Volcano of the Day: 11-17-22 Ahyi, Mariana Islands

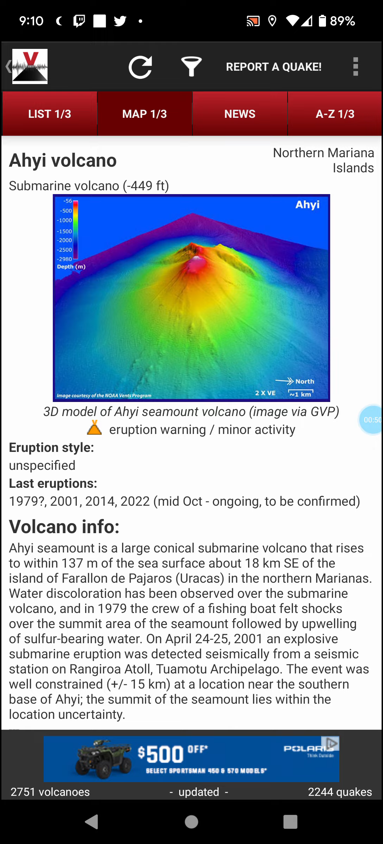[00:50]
about 18 kilometers southeast of the island of Rallan de Pajaros, Aracas, and the northern Marianas. Water discoloration has been observed over the submarine volcano in 1989.